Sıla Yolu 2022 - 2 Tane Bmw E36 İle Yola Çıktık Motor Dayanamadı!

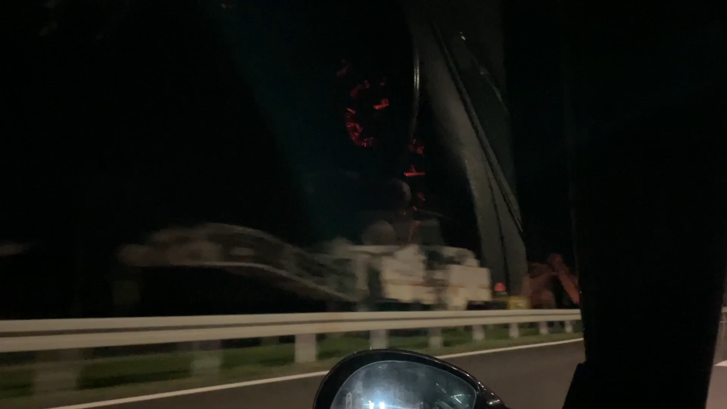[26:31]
Karşı yolda herhalde yine asfalt döşüyorlar. Böylelikle yine böyle bir şey bize dek geldi. Ama bu galiba ayarlı olan bir şey.